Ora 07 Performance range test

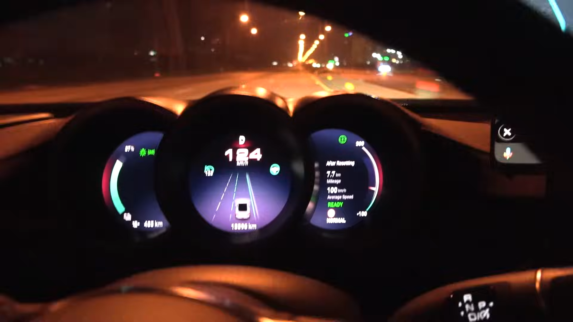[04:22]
The car will suddenly decide to disengage autopilot or autosteer and then penalize me and not allow me to do that again. It tries to be safe by looking at my eyes,
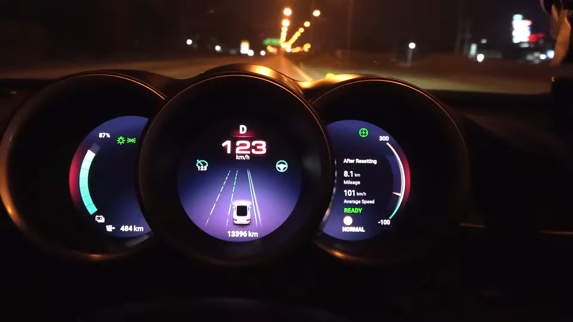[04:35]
but it fails many times to understand what's going on and it,
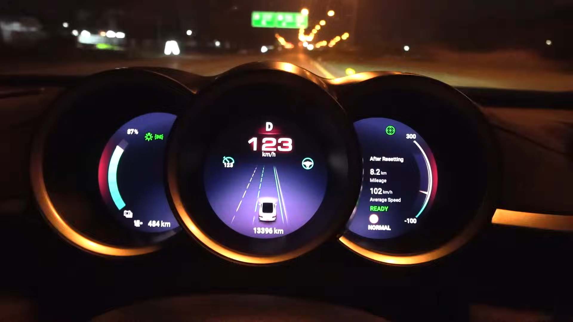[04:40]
you know, disengages it or shuts it down permanently,
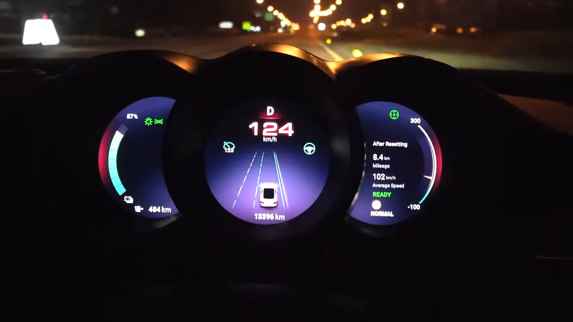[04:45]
semi-permanently, until I put the car in park.
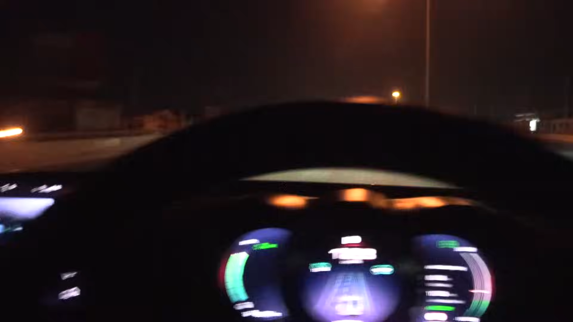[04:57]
Anyway, yeah, we're gonna turn around soon. I'm paying attention here. And that will be the first part of the loop.
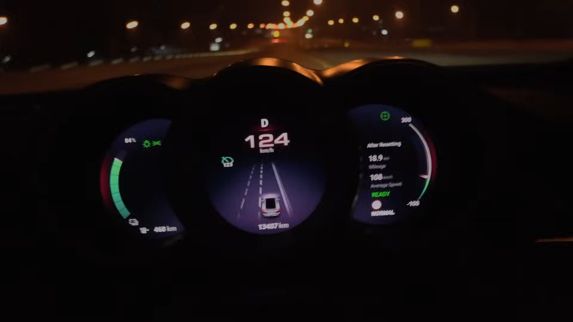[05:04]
What the heck? Just as I said it, now we cannot use autosteer.
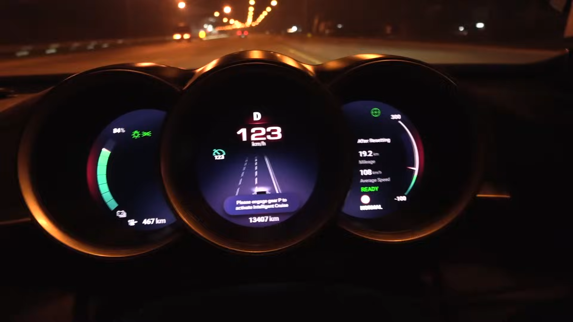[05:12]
It disengaged with one second warning and then it's gone. I was looking at the road all the time, right? Seriously. I was gonna complain about how bad it was because when it go into curves like this, it's not smooth. It would just jig, jig, jig, jig, jig, jig, jig. I'm just exaggerating it. But it cannot turn smoothly. Sometimes it goes a little bit too much to the side here a bit, you know?
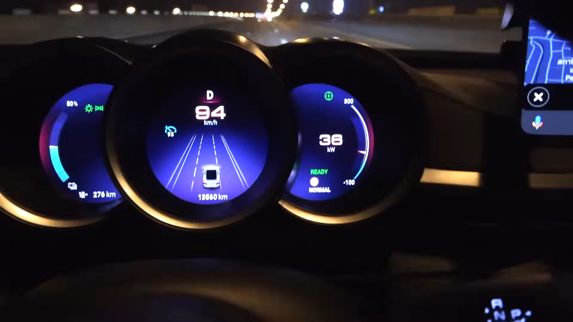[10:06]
bumpy and look at the power meter here okay and then it drops to zero
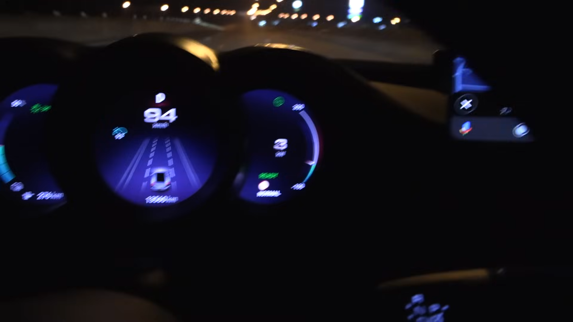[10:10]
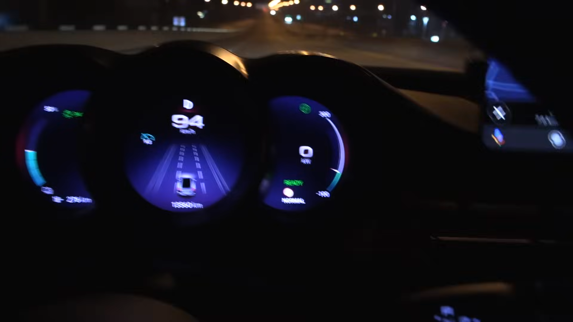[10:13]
wait and then it reduces speed wait
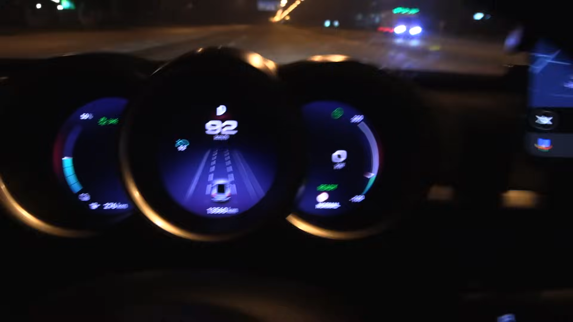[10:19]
but it never went to negative huh is it doing the same thing as the mg it uses
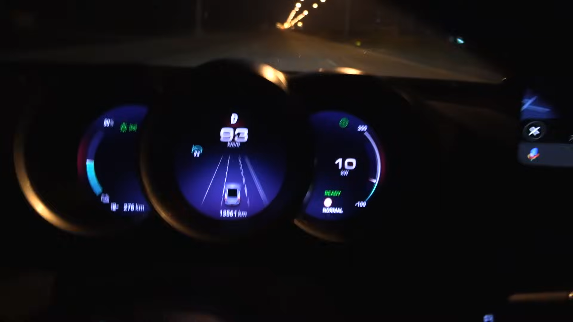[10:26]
friction brake to reduce speed downhill no wonder why the car is so thirsty